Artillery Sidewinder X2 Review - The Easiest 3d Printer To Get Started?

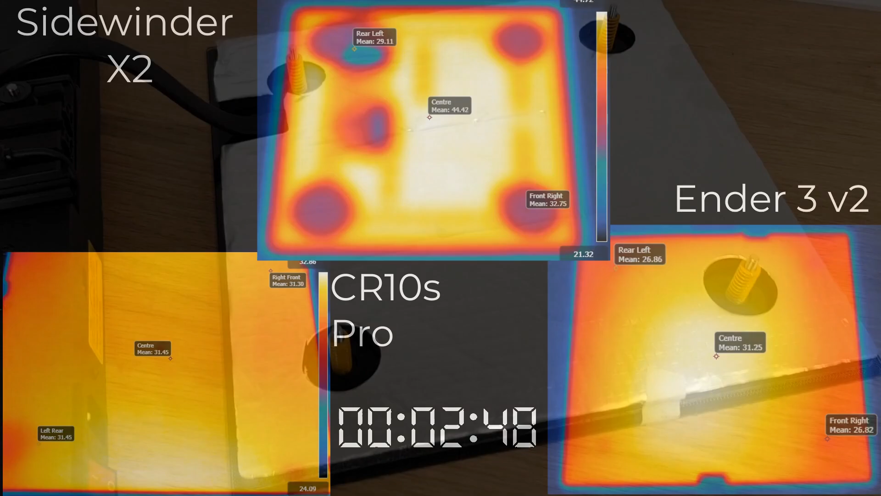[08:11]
I've added markers that set points for reference and the CR10S Pro is sideways as it's in an enclosure with the only access being from the side. As you can see the X2 heats up way faster than the others but there are some areas of the bed that are a lot cooler than the other areas. This is because with the threaded fixings being bonded straight to the glass the heating element doesn't heat these areas.
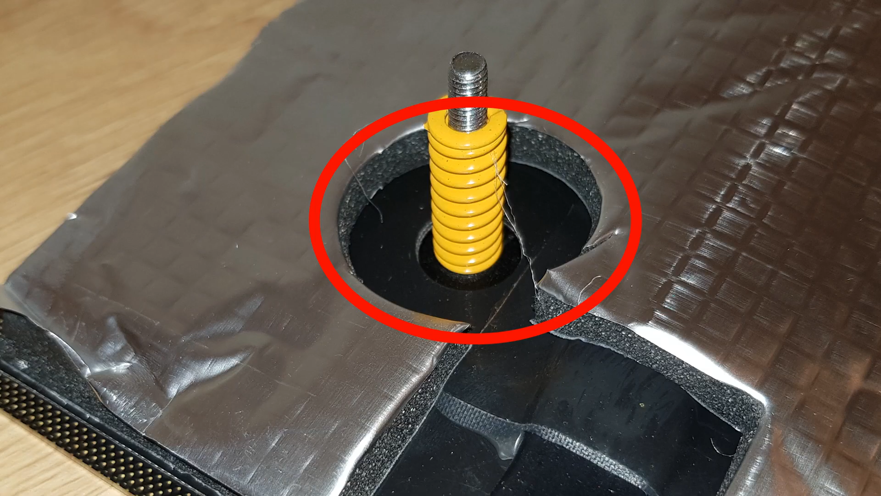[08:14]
There's also another cool spot near the middle which I assume is where wiring connects to the heating element.
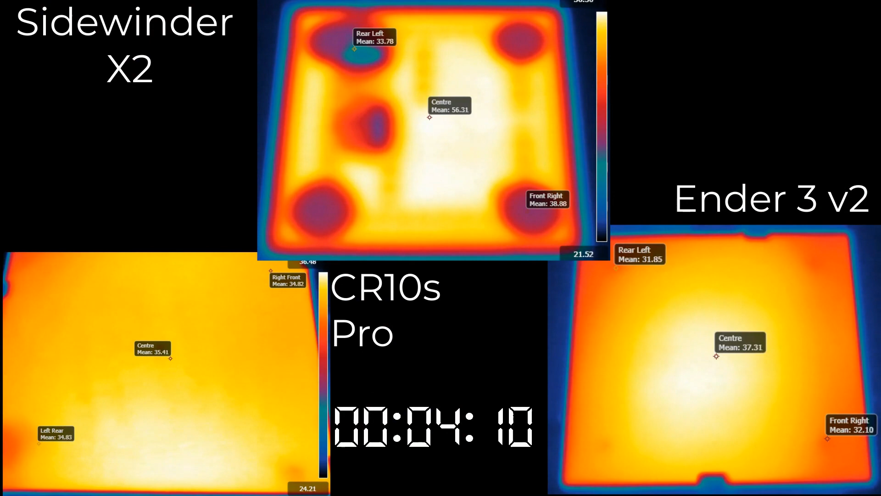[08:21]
As glass's thermal conductivity is many times lower than metal the heat doesn't travel to the non-heated areas very well as it would do if the bed were aluminium. As we've already discussed we can't use aluminium in the bed because of the AC current and potential of, well, death.
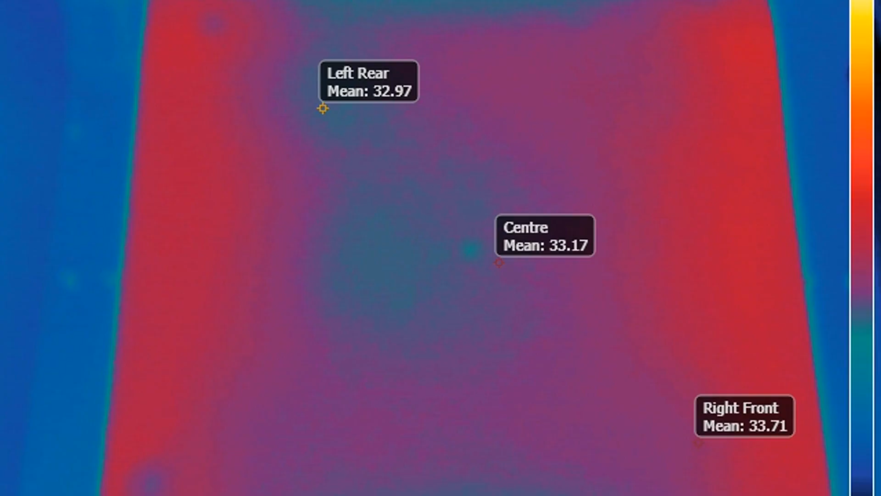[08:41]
plate from my CR10S
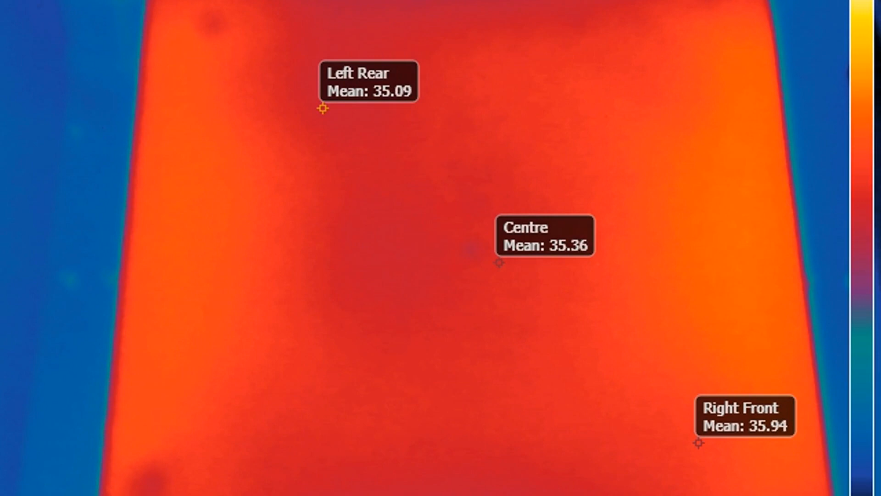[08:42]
Pro on top of the glass and sure enough within a short while there was a much more even spread of heat across the whole bed.
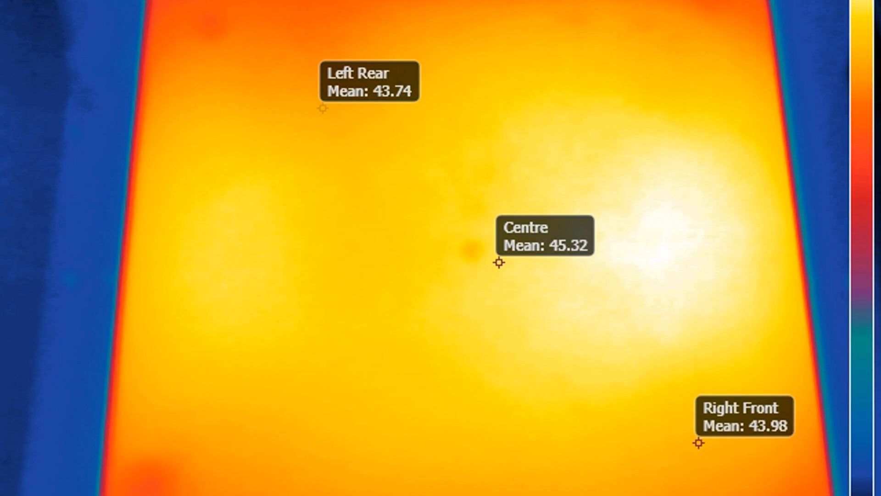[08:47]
So whilst I love the fast displayed heat up times of an AC bed when printing something as intricate and tricky as an articulated rainbow dragon I just didn't trust it to hang on to all of the prints successfully.
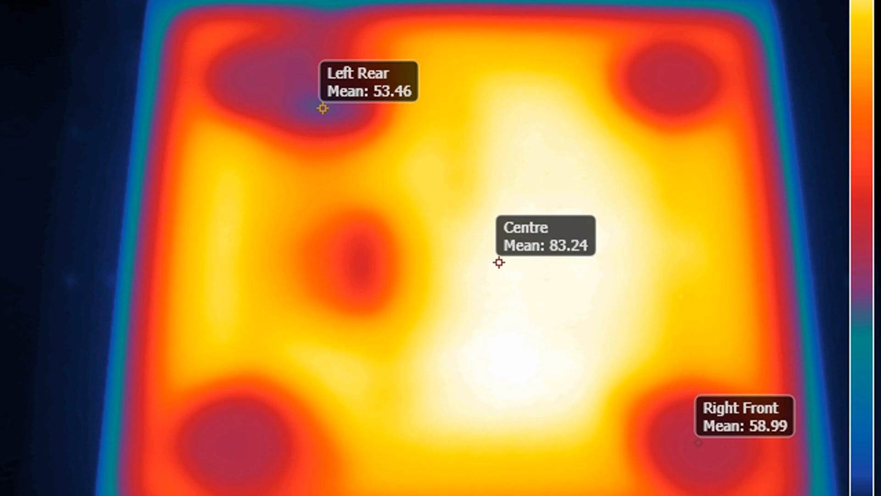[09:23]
You may also be wondering why I didn't heat the beds up to higher temperatures. Well what you may find surprising is these were actually the hottest temperatures that the beds could get to.
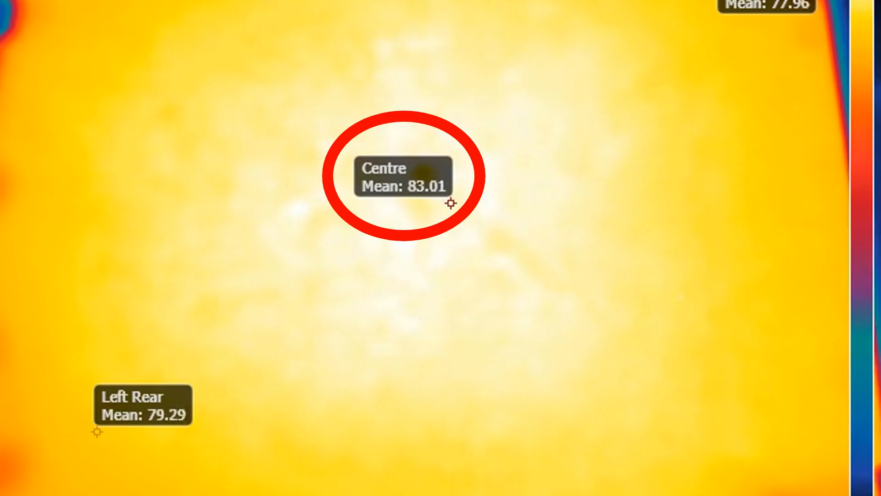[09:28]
Now I was more interested in the comparison between the beds rather than the ultimate temperatures so I didn't spend a long time on calibration but the camera I used was pretty high spec and it's going to be very close if not spot on.
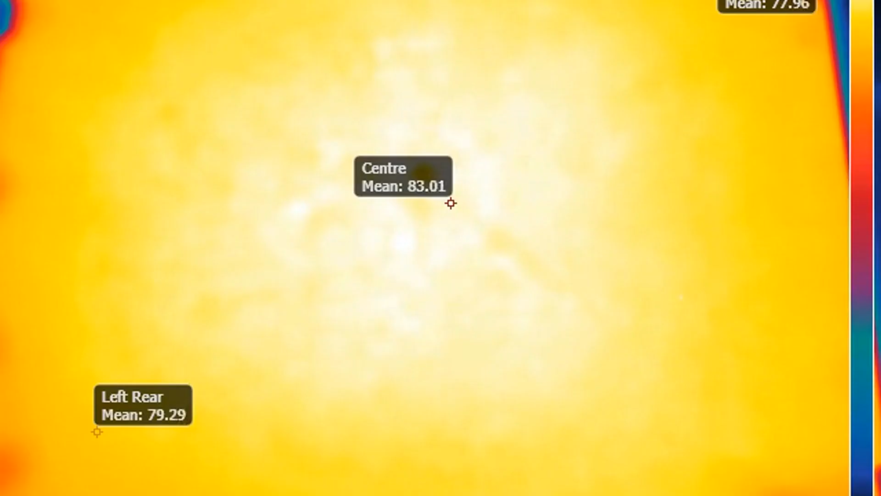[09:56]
The CR10S Pro is exactly the same and the Ender 3's maximum temperature is 120 degrees which was actually 73 degrees.
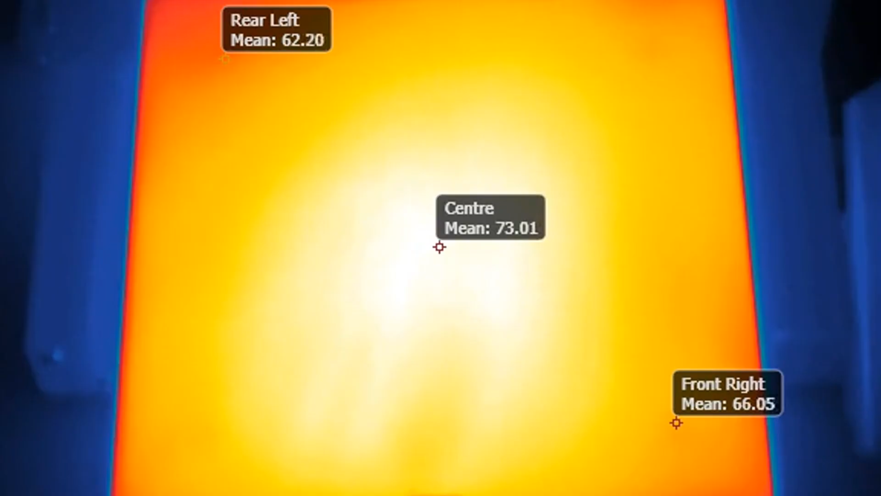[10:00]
The main reason for this discrepancy is that the temperature sensors are on the bottom of the bed by the heating element and we're measuring the top surface.
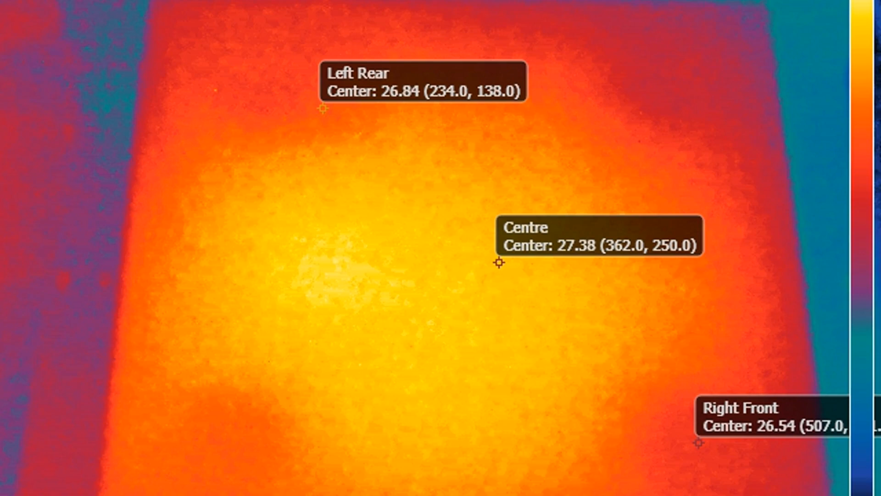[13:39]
On the negative side we have to list the patchy heating of the print bed as the worst offender.